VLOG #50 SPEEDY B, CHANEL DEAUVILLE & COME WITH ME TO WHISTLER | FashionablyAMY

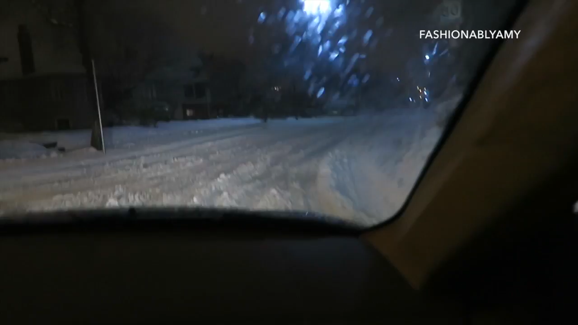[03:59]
whoa and guys kids don't try that at home okay we're just doing it because there's nobody here and also my husband is an excellent driver he's a pro and we have winter tires just just in case you guys whoa honey don't move just in case you guys didn't know we actually have winter tires but it's not by law required here in vancouver